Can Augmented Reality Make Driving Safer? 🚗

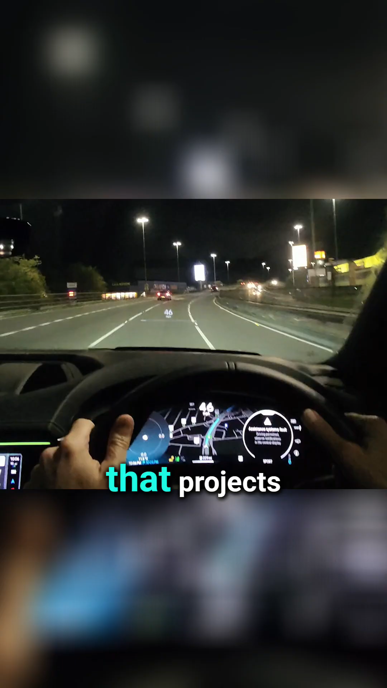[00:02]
Now the head up is basically a display that projects useful information in front of you so at the moment I can see this no one else can see this
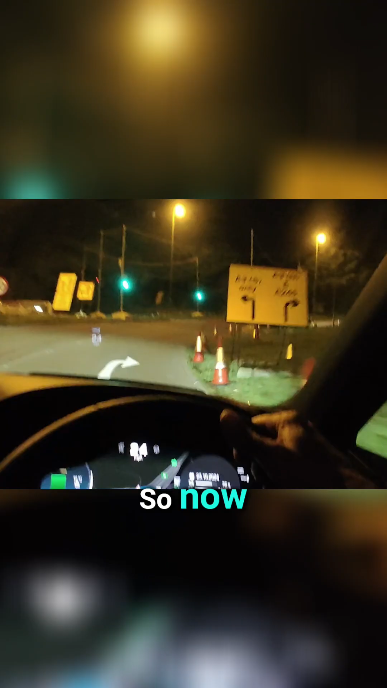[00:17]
everything is in front of me on the windscreen